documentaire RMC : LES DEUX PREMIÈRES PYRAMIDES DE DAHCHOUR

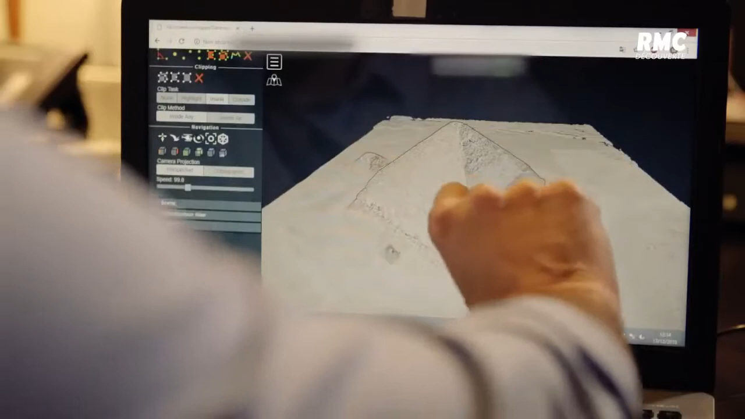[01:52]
Ces défauts ici, on les aperçoit très bien et pour la première fois.
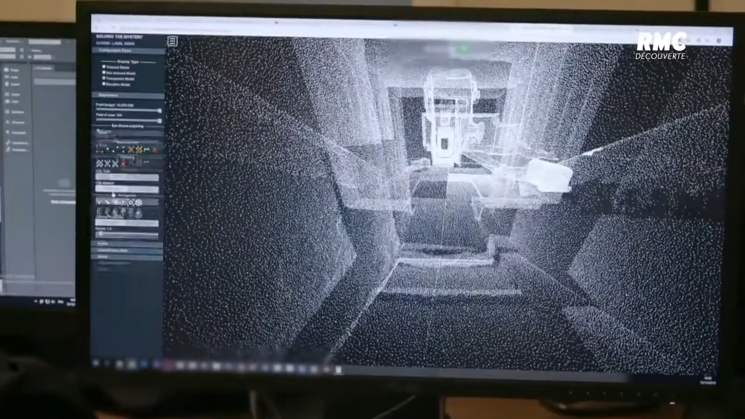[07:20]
Appliquée à Dachour, cette technologie numérique est une source essentielle d'analyse. Après des semaines de travail, les spécialistes fourniront leurs premières données.
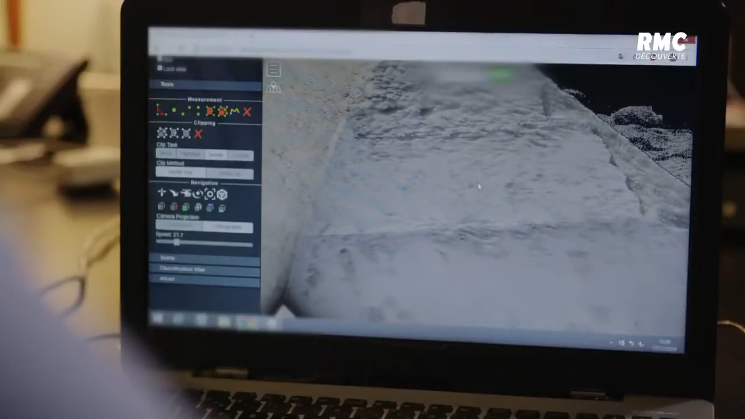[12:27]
Vous voyez, par exemple, ici, on a des blocs qui viennent s'incliner fortement pour rattraper l'assise d'à côté.
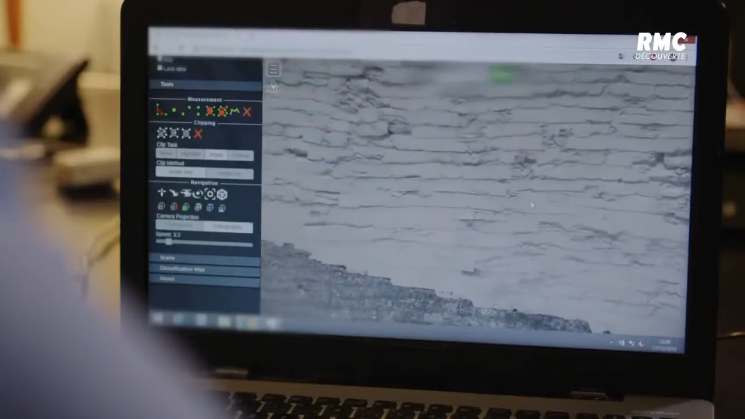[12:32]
Rien n'est droit. Avec cette photogrammétrie, on saisit vraiment bien ce qui s'est passé. Il est évident que ces blocs ont été disposés en toute hâte, c'est-à-dire que la construction a vraiment été achevée le plus rapidement possible.
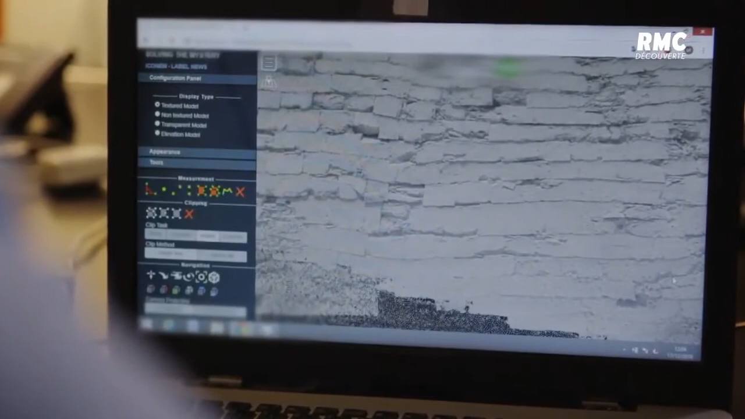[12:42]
La photogrammétrie permet en effet de découvrir en détail les couches supérieures de pierre.
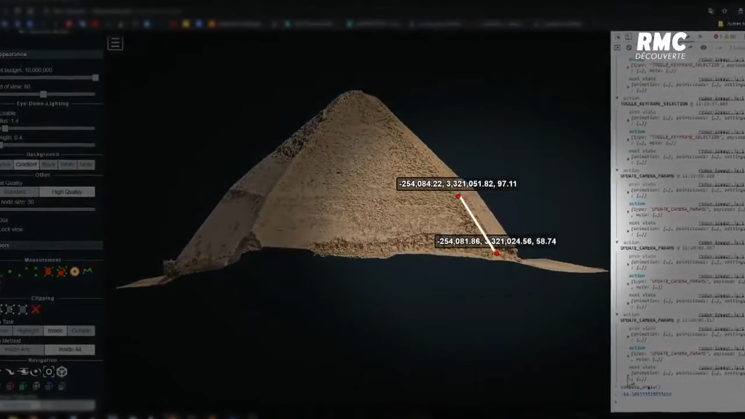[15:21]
Un angle beaucoup moins raide. Le but, stabiliser la pyramide. Pourtant, les architectes du roi Sneffrou échouent.
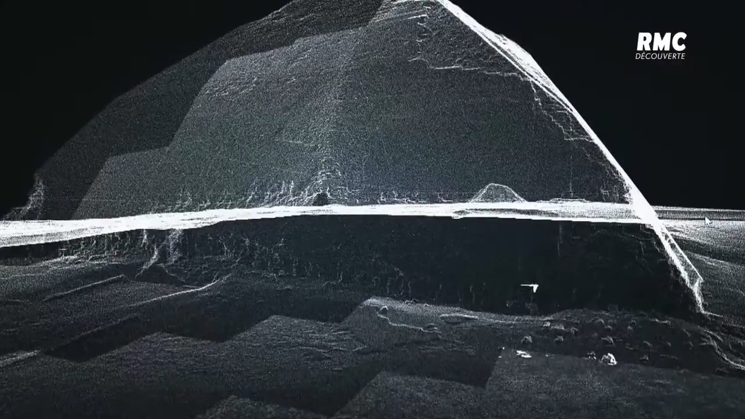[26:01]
Une chambre placée au cœur de la pyramide très en hauteur.
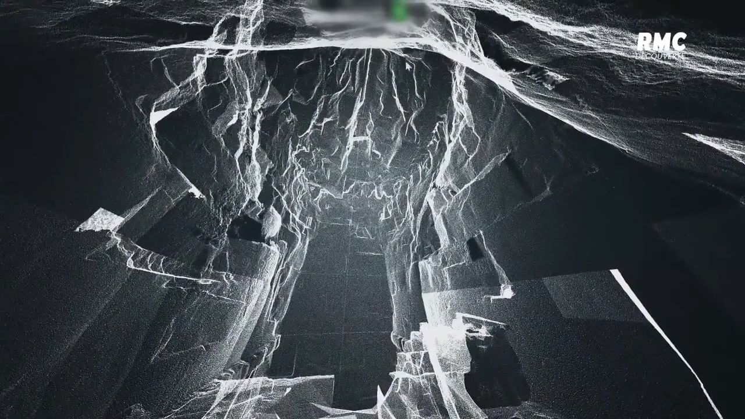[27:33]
La chambre supérieure est quand même fort abîmée.
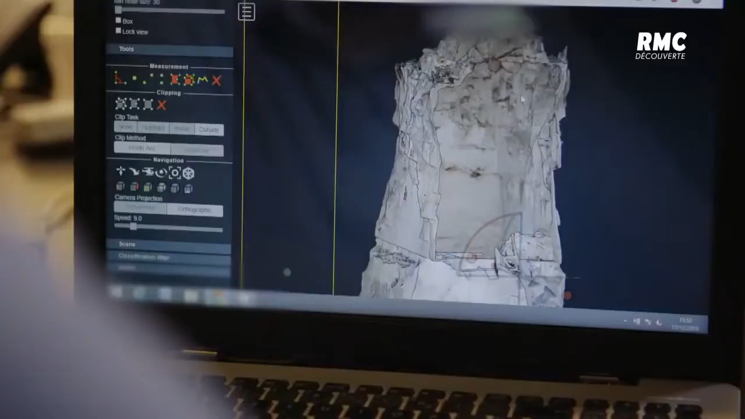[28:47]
les images 3D permettent d'examiner la chambre funéraire telle une radioscopie.
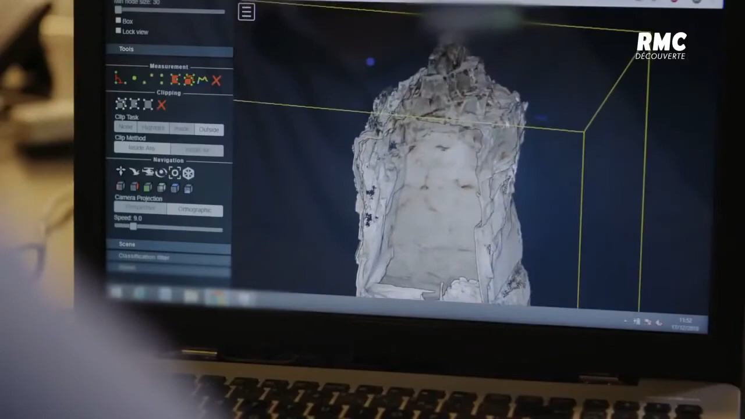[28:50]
Une visualisation inédite qui permet aux chercheurs de découvrir de nouveaux éléments.
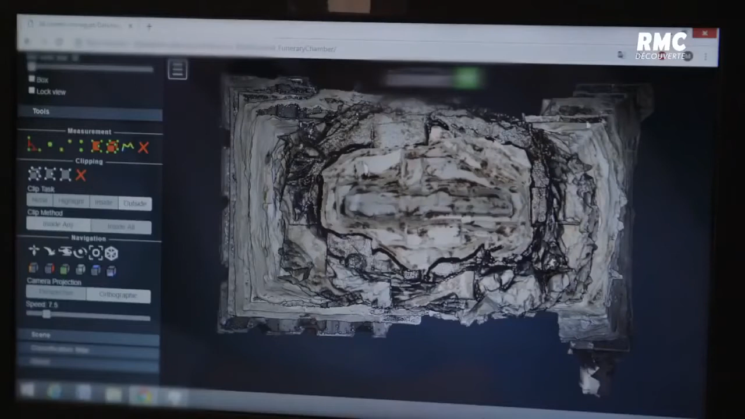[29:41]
En fait, les pierres se détachent au fur et à mesure, se fracturent et on a un effet d'homme en fait.
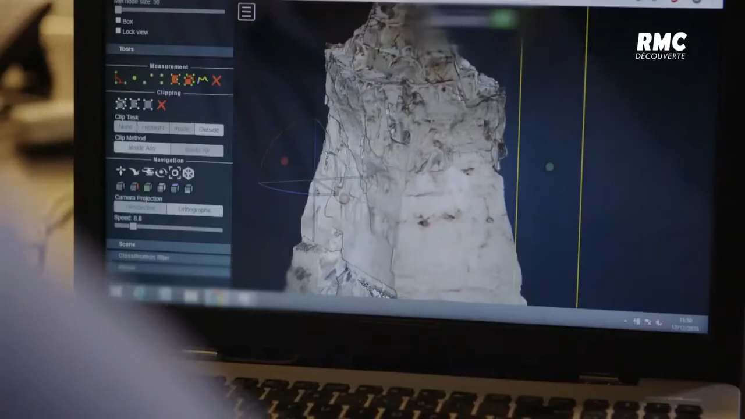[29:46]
C'est ce qui se produit dans des grottes. On voit le mur qui a été retaillé.
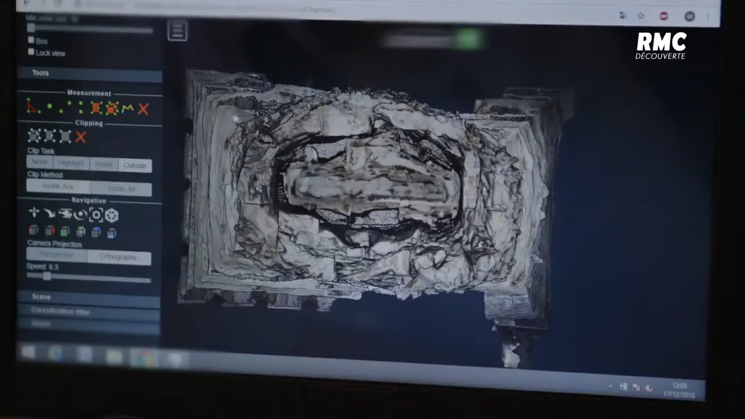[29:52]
On voit très bien que c'est un effet naturel qui s'est produit. Ce qui montre bien tout n'a pas été retaillé.
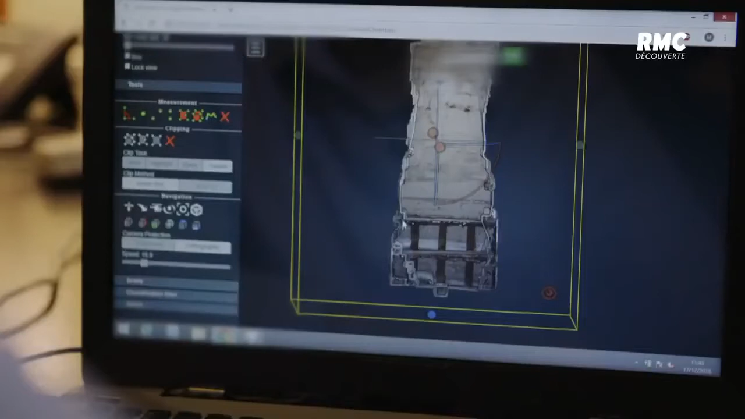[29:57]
Un changement de plan qui est venu fragiliser la structure.
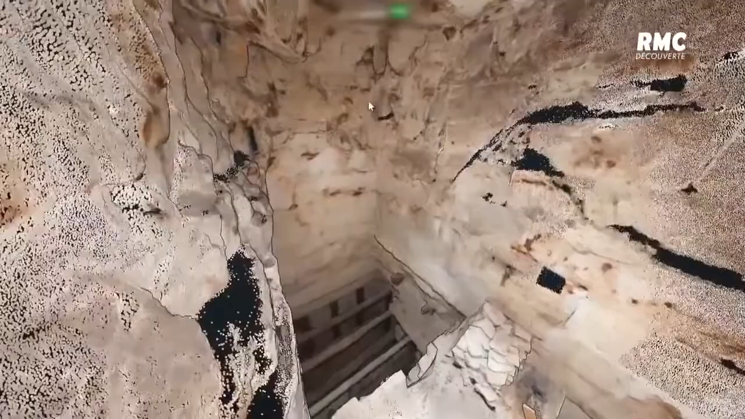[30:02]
Mais qu'a-t-il bien pu se passer ?
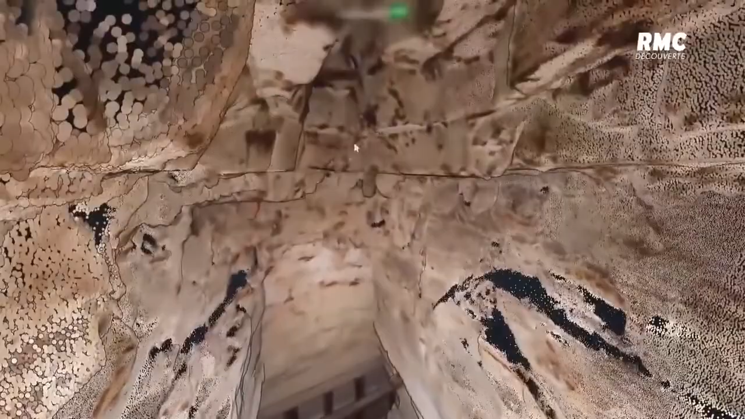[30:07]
En regardant cette vue en 3D, il semble que les architectes égyptiens savaient parfaitement ce qu'ils voulaient construire.